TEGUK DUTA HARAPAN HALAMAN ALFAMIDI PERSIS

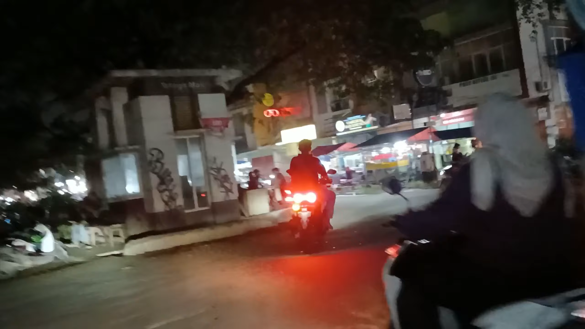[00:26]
Ini pertokoan Duta di malam hari.
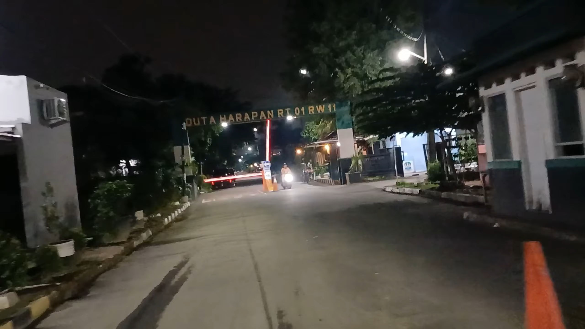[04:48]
di Palang. Ini masuknya kanan ke kiri nih.